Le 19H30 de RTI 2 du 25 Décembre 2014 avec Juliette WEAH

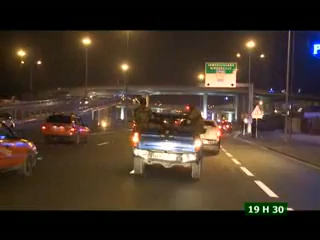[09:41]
Après le CCDO, Paul Kofi Kofi et le chef d'état-major général des forces républicaines de côté d'Ivoire ont mis le cap sur l'échangeur de Marcoury.